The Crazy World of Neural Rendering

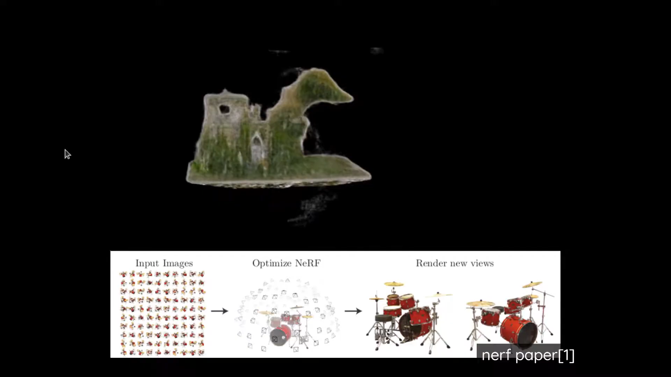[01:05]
So you take a bunch of pictures and then you would get out these three objects.
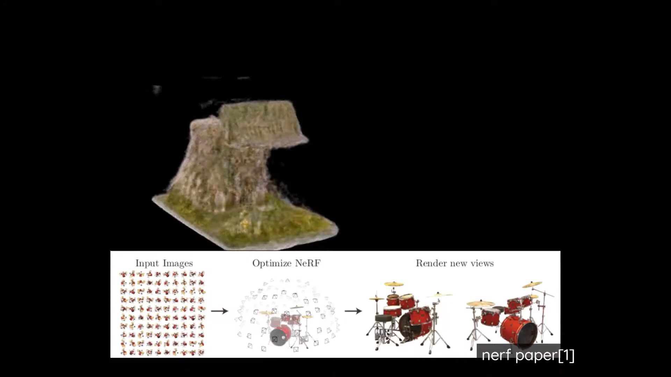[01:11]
The core idea is that you're giving a neural network a ray, so a position and direction, and you're getting back a color with transparency.
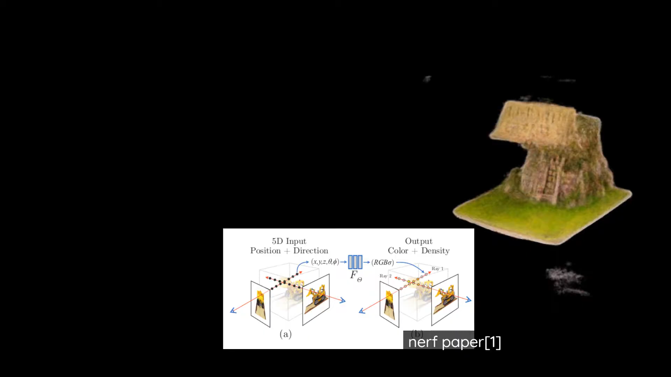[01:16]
And this allows you to do ray marching. So you can march these rays from a camera through your scene.
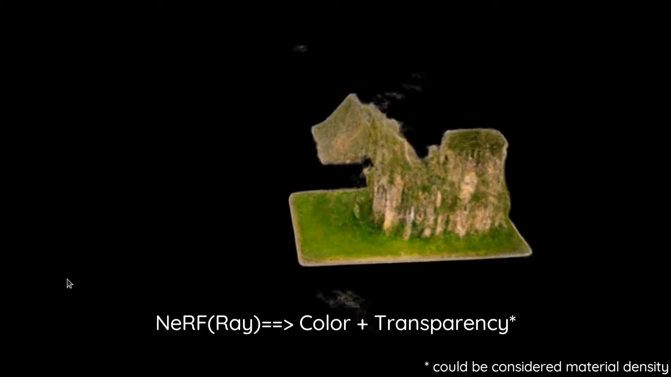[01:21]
And at each point, you can query the network and you can get a color and a transparency value. And then you can stack those image, those colors on top of each other and get back an image on what should have been seen from the camera.
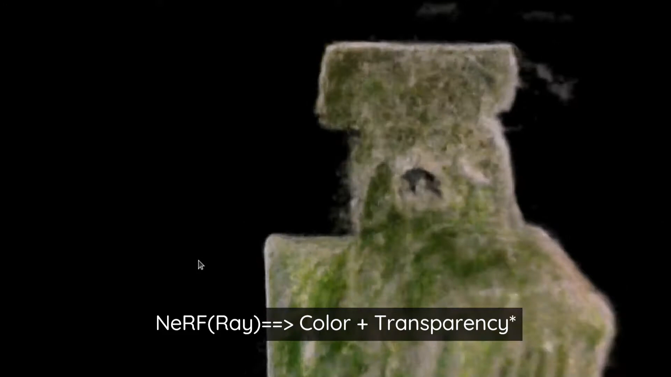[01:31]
And the thing that's really interesting with this is that you can also do the reverse process.
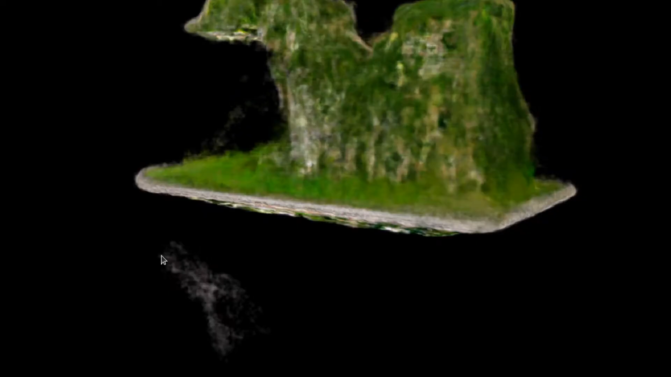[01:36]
So if you have an image and a camera position, you can kind of march it backwards through the scene and do training that way. And so it allows you to kind of do the inverse of ray marching really easily as well.
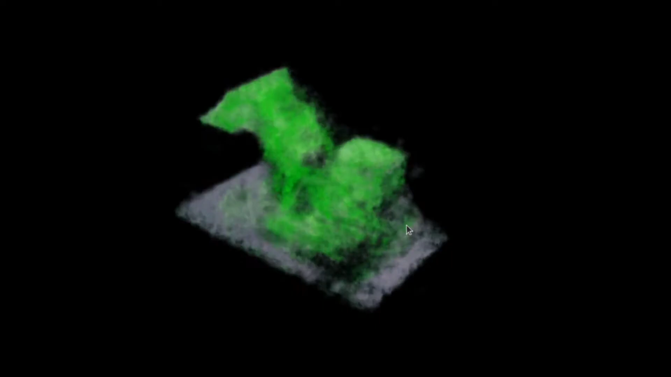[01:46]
So if you have any new images, you can kind of shoot them into your scene and like train them into the scene.
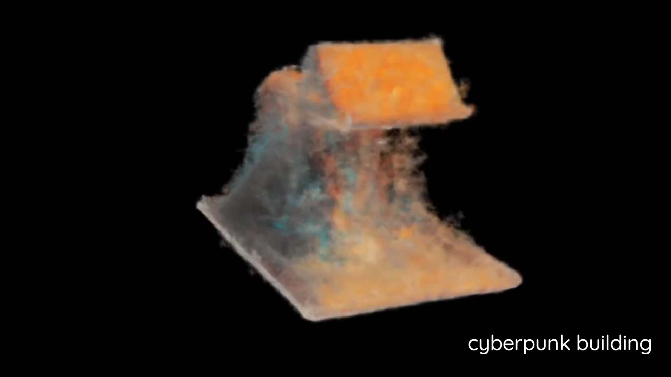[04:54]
but they can't do kind of like harsh reflections and doing things like a lot of the weird effects with materials. These have full BDFs.
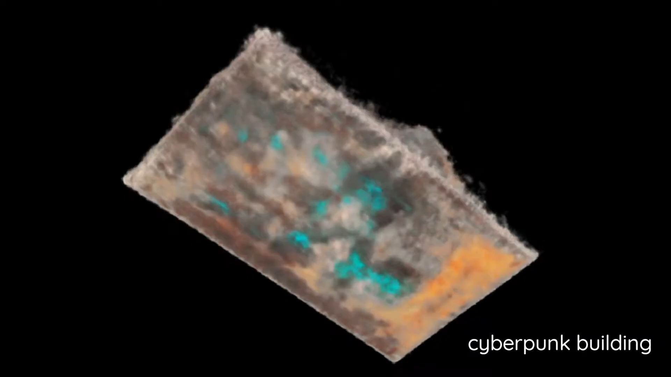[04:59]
It basically has blender materials baked into it.
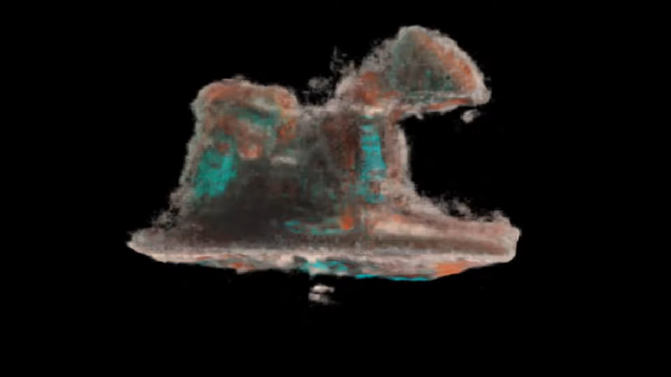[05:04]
And that's what's really exciting about this particular paper is that a lot of the other nerfs don't actually have full materials. They can do they can emulate material like effects, but they can't kind of tap into it in the same way that this can.
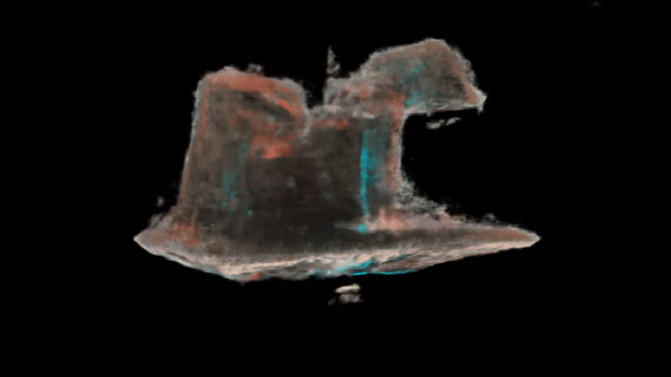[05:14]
So this might have like deeper integrations with something like blender where you can start doing material editing and stuff like that.
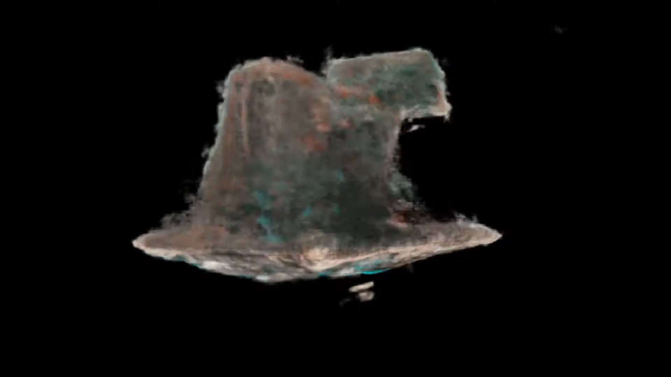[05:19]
So there's also dnerf, which is dynamic nerf. And that allows you to do time included in the nerf.